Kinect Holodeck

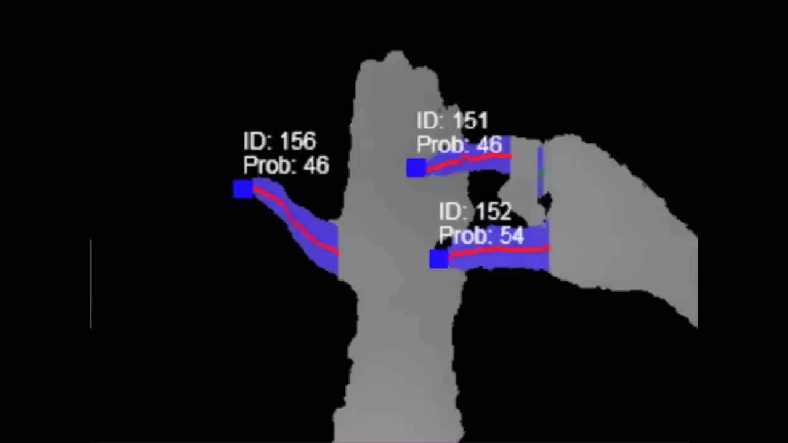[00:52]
Die Kamera registriert zum einen eure Fingerbewegung, zum anderen aber auch Arm- und Handfläche,
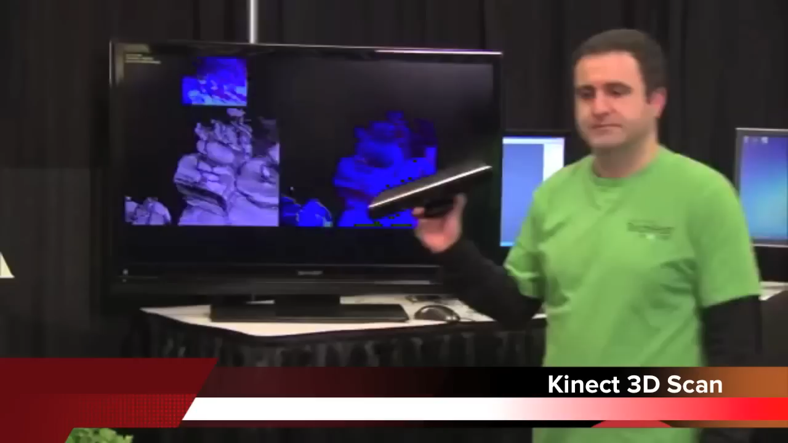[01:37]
Eine weitere coole Anwendung ist der 3D-Scan. Hierbei wird einfach mit Hilfe des tiefen Sensors, der Kinect-Kamera,
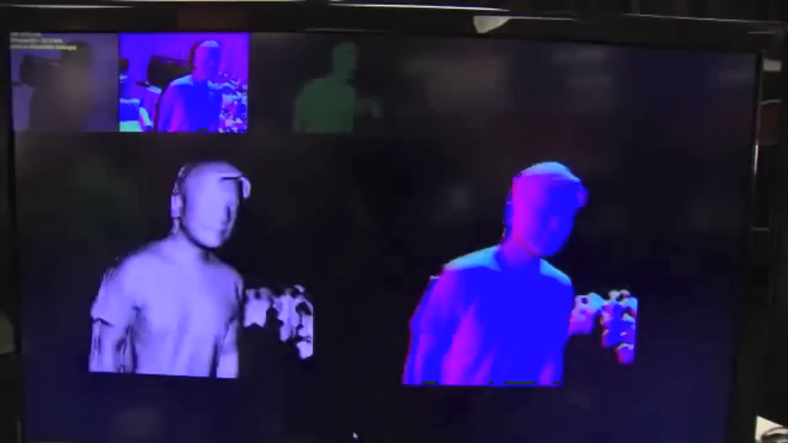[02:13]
Es wäre also möglich, ein Avatar von sich zu scannen und dann Seite an Seite mit dem Master Chief in die Schlacht zu ziehen.